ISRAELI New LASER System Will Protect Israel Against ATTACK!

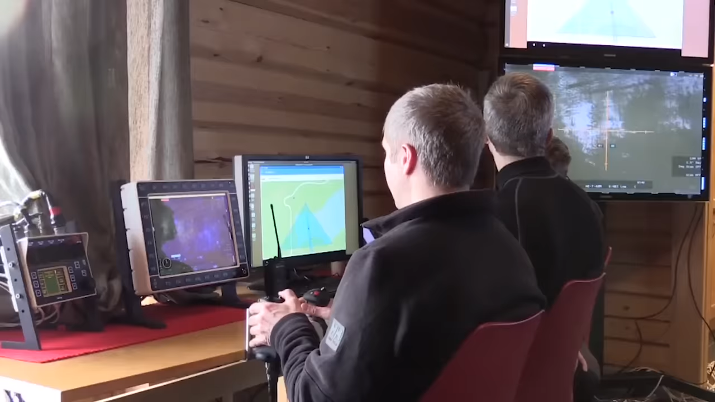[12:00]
According to the developers, the system fires at enemy drones with a machine gun, or disables the UAV in other ways.